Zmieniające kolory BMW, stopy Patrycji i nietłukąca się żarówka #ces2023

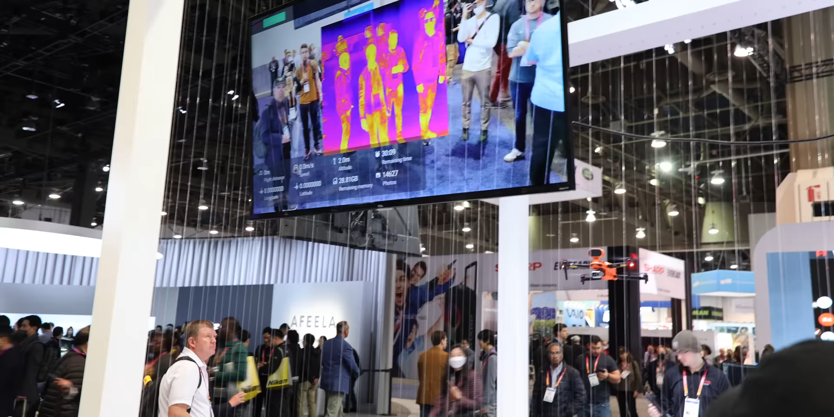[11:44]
To jest kamera termowizyjna i teraz wkroczę w jej zakres.
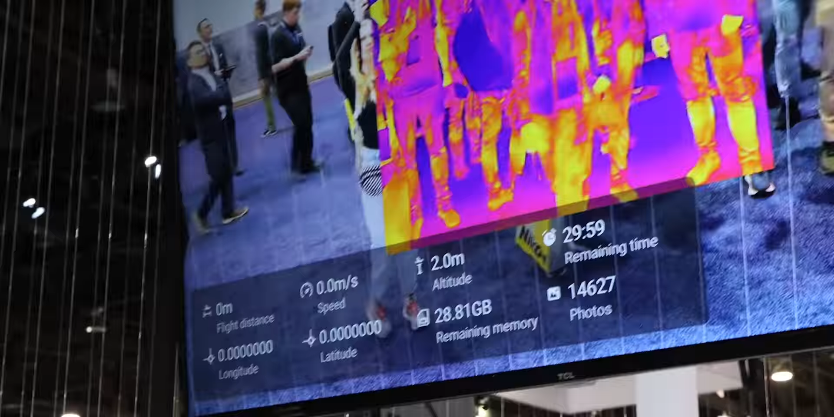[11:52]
Nie wiem, czy to jest ciepłe, czy zimne.